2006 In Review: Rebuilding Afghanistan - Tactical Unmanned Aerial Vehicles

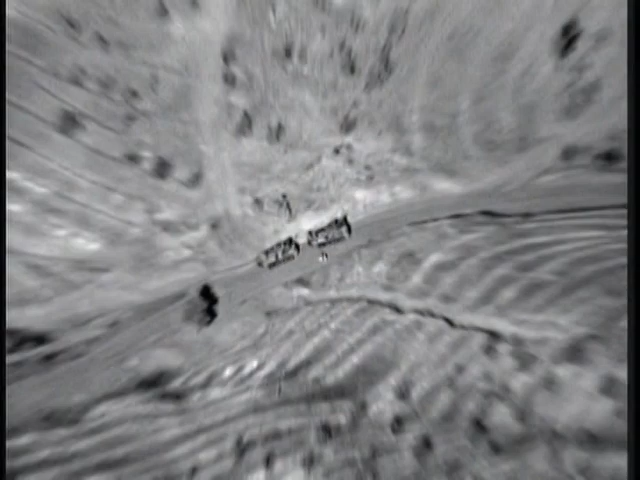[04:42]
We have the joystick who is able to control the camera selected, and we have a focus and a zoom.